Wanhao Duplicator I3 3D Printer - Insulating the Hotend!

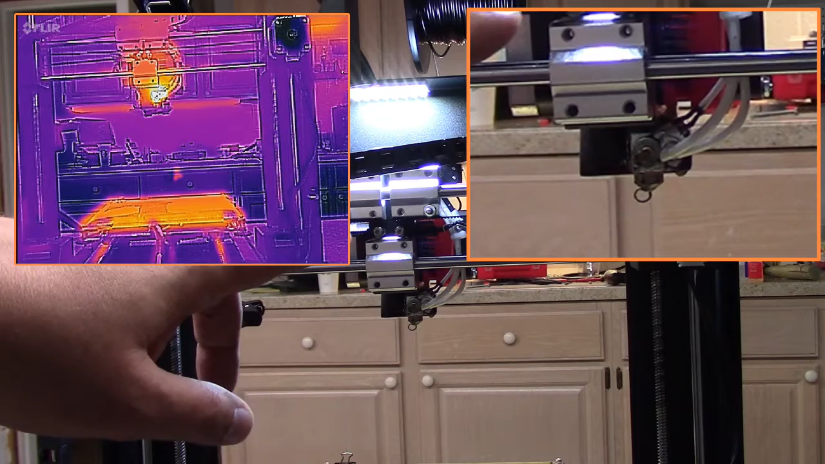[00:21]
So one of the things with the FLIR it only goes up to 120 degrees C and I have this head right now set at 190 so it's reading the maximum but I think you can see the color. Now what I'm going to do is kind of reference it from that so what a viewer wrote in and mentioned is they had used this particular ceramic tape I get it up here in the frame this particular ceramic tape to insulate their hot end especially for using you
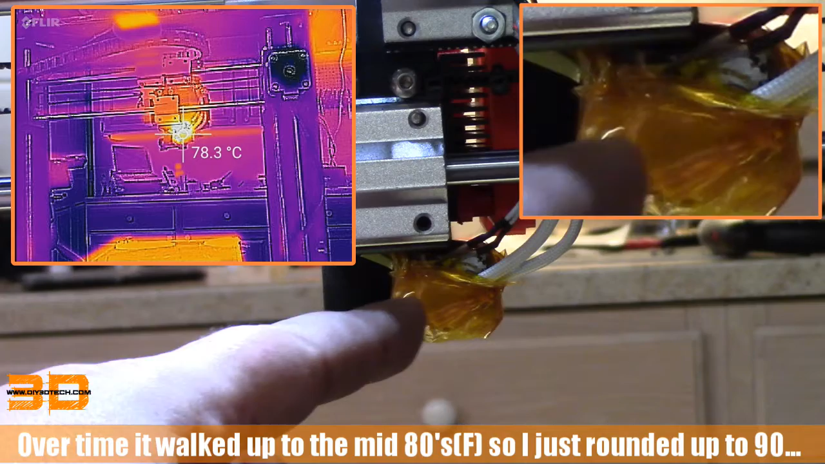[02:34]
On screen: spot 78.3°C
and as you can see from the FLIR image I put up in the corner it's running about 90 degrees with this so what did I do and how did I do it well let me let me zoom back out and I'll explain a little bit what I did and how I did it.
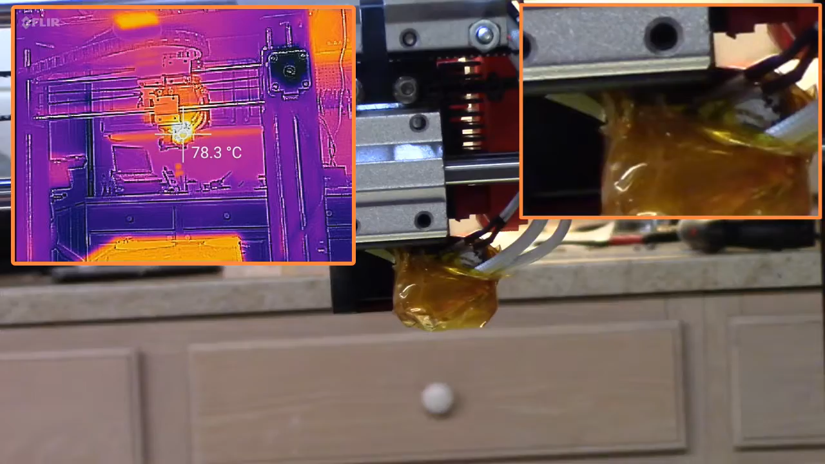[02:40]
On screen: spot 78.3°C
So the first thing I did was I took the ceramic tape I took two pieces